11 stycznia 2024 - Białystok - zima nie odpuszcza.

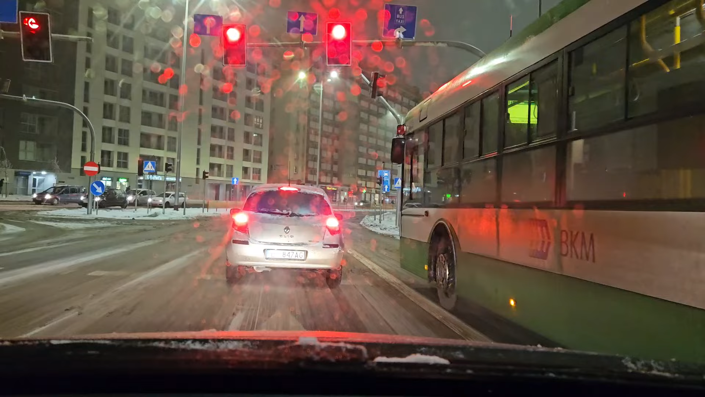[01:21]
ten autobus z wysepki już by się wcinał, wpychałby się na pas, ten którym ja jadę A w tej chwili dalej już ma buspas No i każdy jedzie po swoim A ja, no chyba tym razem Zobaczę czy mi się uda, chyba mi się już nie uda A nie, zmienię pas Zobaczymy co słychać na Wyszyńskiego
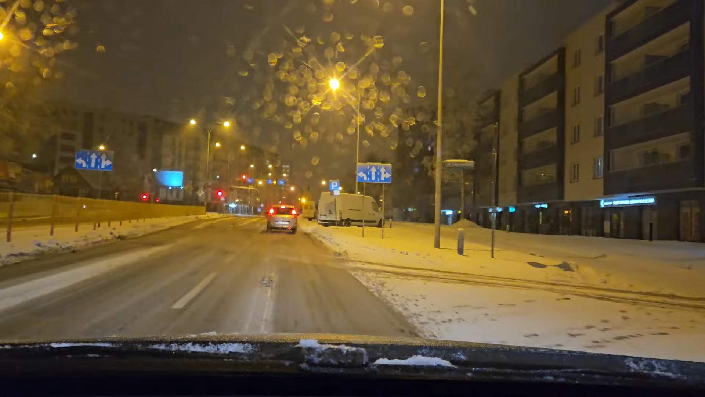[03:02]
Która nie powoduje, moim zdaniem, wydłużenia czasu przejazdu Dlatego pozwoliłem sobie na tą zmianę I skręcamy w Kaczorowskiego Może tam będzie lepiej No bo tak jak widać na razie, szału nie ma